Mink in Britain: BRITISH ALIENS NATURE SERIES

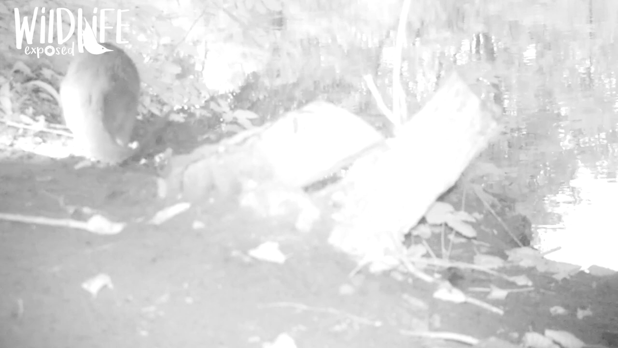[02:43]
Camera traps are a great way to monitor them, of course, if you can put a camera trap out, you'll get a much better view of what's in the area. Could be a mink, could be an otter, you could get anything on them.